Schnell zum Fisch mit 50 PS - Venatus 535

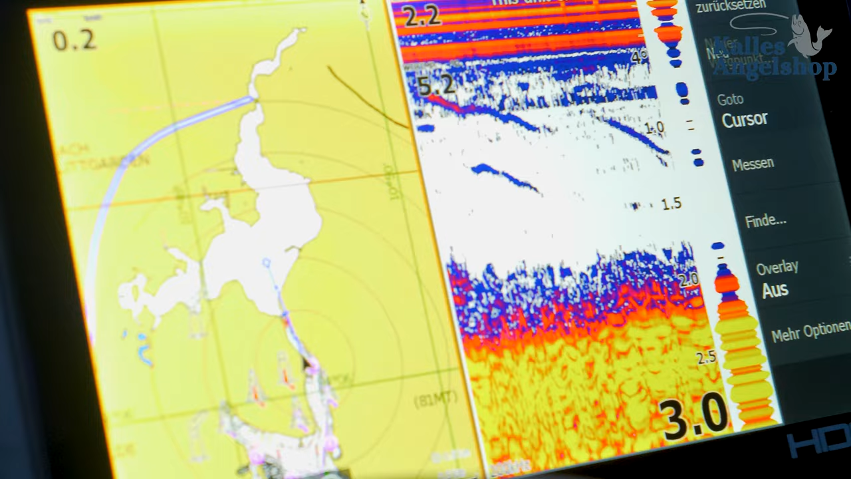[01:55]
Dann haben wir das Boot ausgestattet mit einem Lorenz HDS 9.
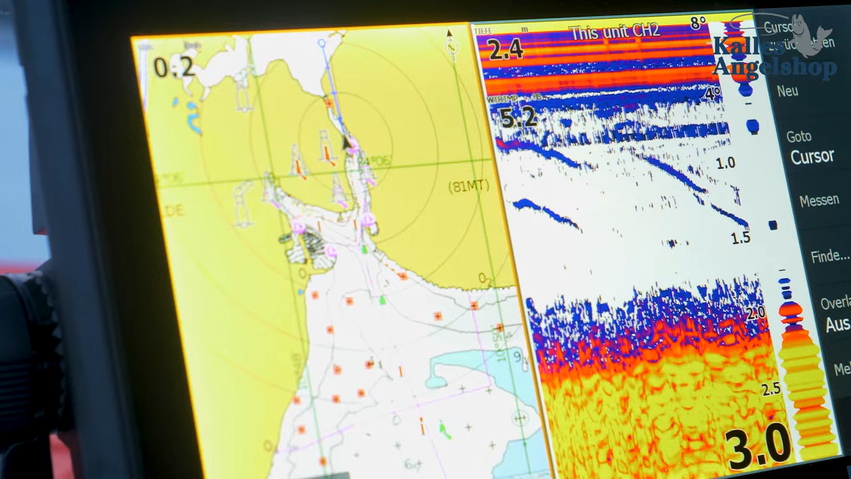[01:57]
Ein Echolot mit Kartenflotter,
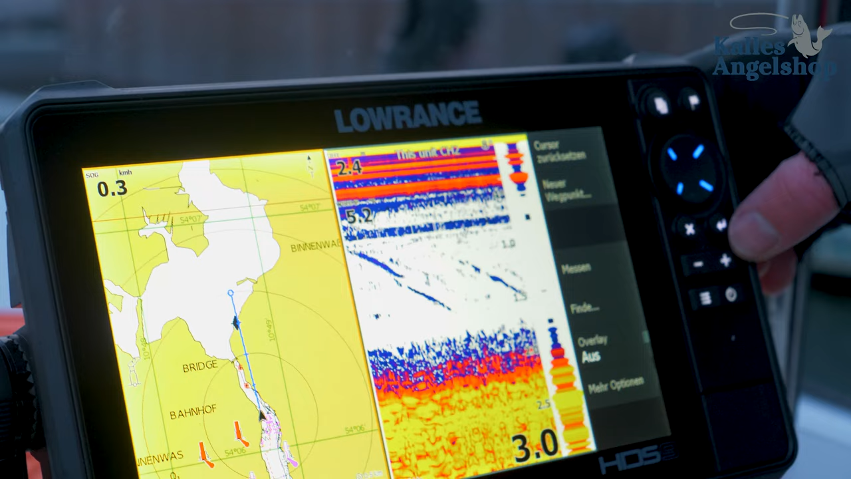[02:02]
On screen: speed 0.3 km/h
richtig schönen großen Monitor mit schön klarem Bild, mit einer Navionics Seekarte drinnen, auf der wir dann die gesamte Bucht drauf haben und auch anderes.